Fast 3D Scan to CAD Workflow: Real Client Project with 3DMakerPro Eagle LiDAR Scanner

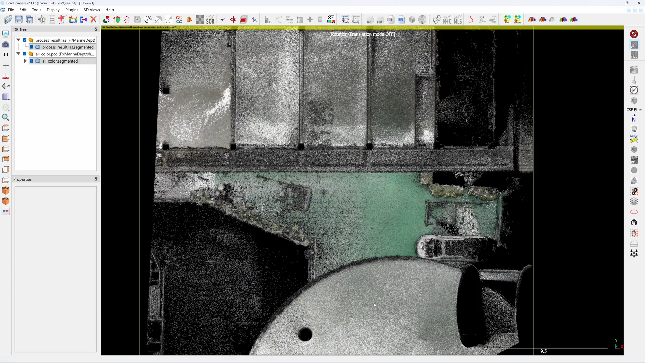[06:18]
okay next i'm going to turn off the color point cloud and i'm going to change the color of
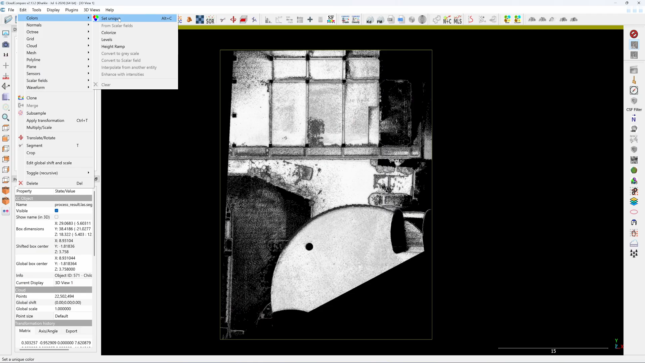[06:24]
the color one to the bright green color because it has more contrast and i'm going to need that when i place in autocad or the orlex inventor and if i check on the coordinates of the floor here and
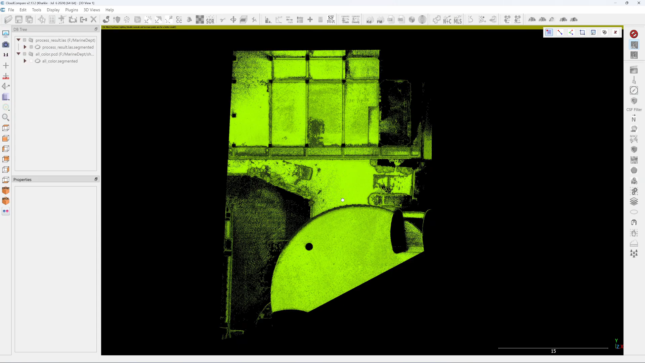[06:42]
this point it's going to show 0.22 meters uh negative i want this point to be a zero level of the floor so i'm going to uh raise it up by
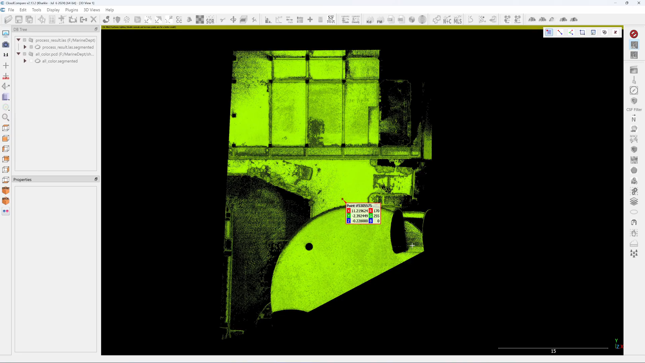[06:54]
0.22 meters all i have to do is click on both uh color and the non-color click on here click on the check on the tc translation and translate it 0.22 forward click on check mark
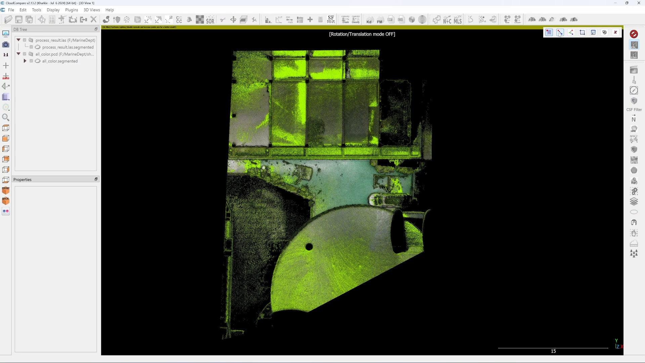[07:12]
now uh this point should be zero okay now the z is at the zero point okay this is the color result of the point cloud
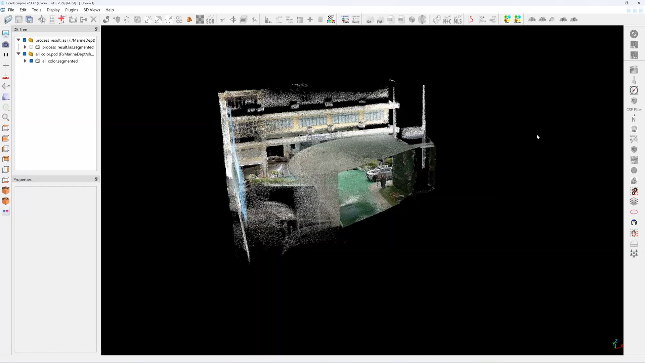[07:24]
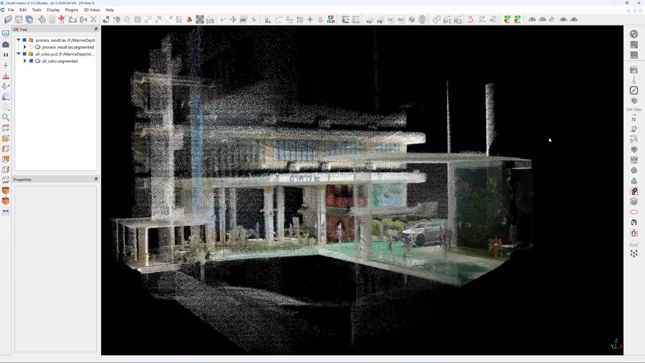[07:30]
which is good for uh presentation but if you want to use it for reverse engineering you're going to need to use the non-color version which give a cleaner and denser
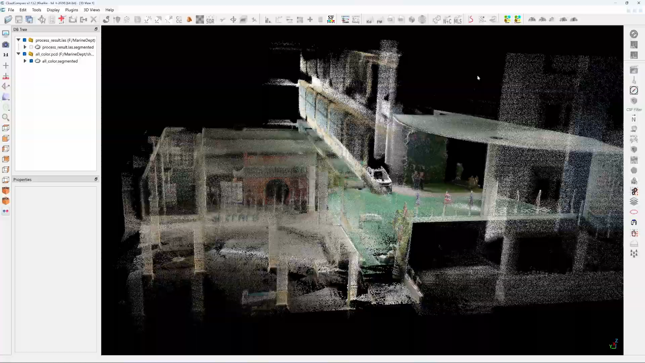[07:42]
point cloud and this will be uh non-color version see the number of the point cloud is denser and you can clearly see the underside of the floor which is represent
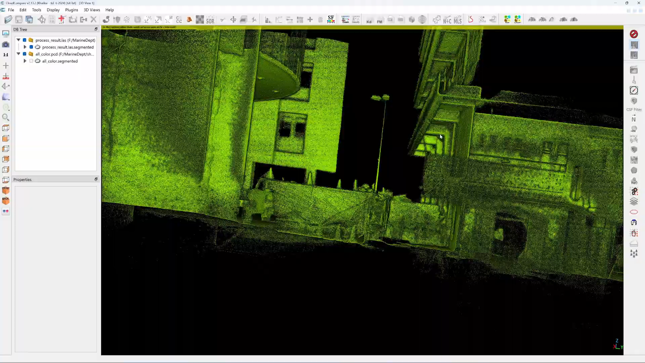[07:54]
the position of the concrete beam that i need to use for designing the canopy
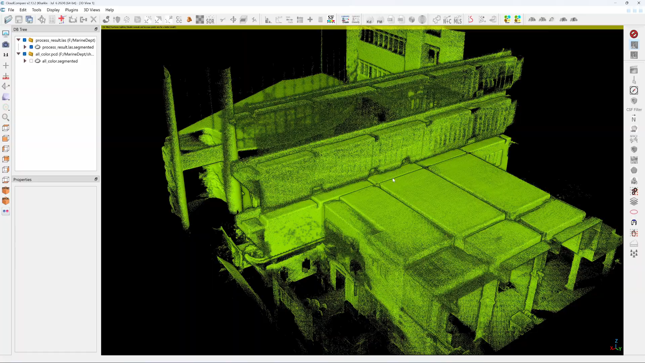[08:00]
by the way i use edl which enhance the edges
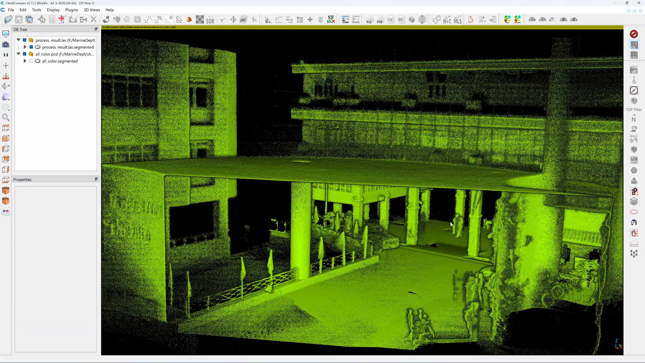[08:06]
of the point cloud and you can also render the point cloud using this function
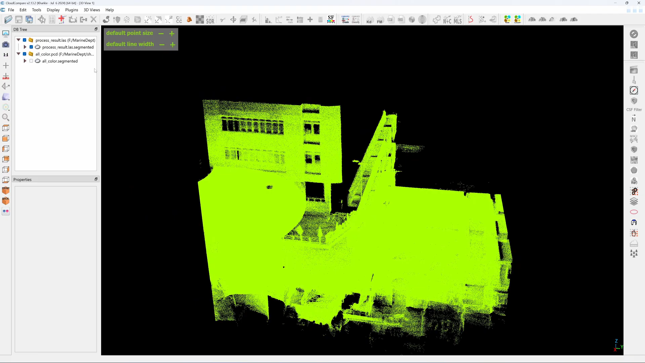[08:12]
pcv i usually like to use this on the non-color point
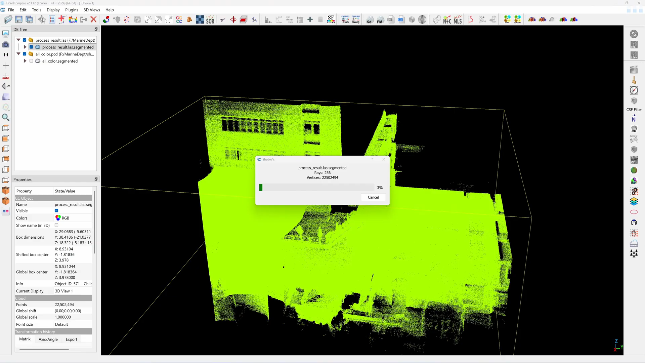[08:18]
cloud okay this is the render view of the point cloud the non-color version uh using the cloud compare
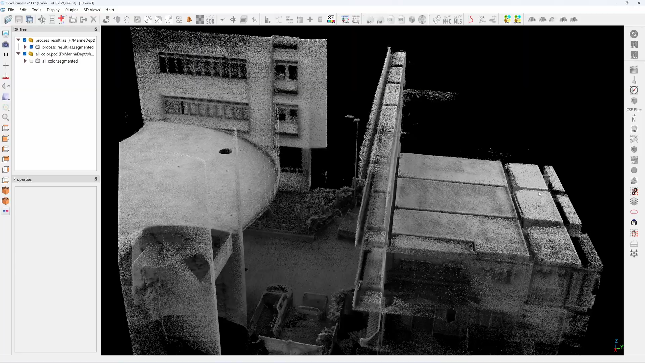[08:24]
you can turn this on and off using the
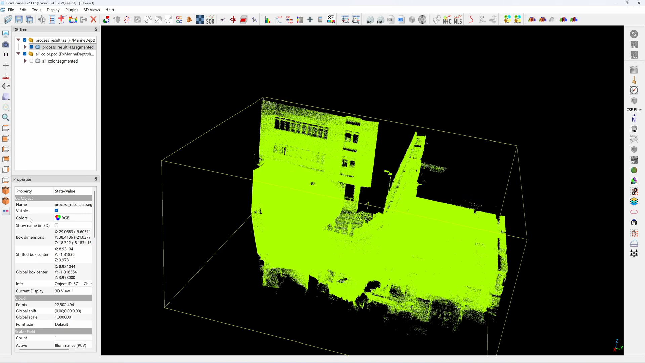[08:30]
color tabs here color view and rgb now the the color point cloud and the
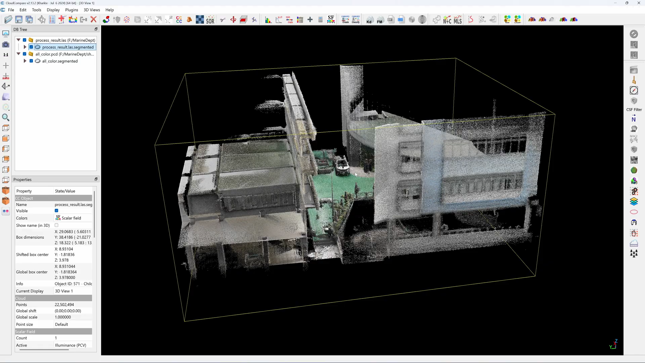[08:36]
non-color one it has the same coordinate so when i tracing in autocad for structural member design i'll use the non-color version but when i uh finish the drawing i'm going to turn on the color version to represent the
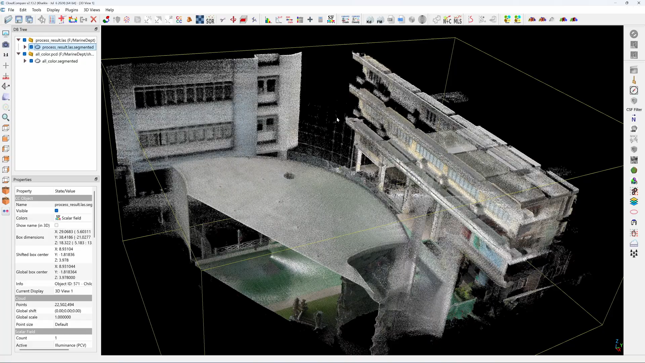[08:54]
building so that i don't have to draw all this building and i have to submit the drawing in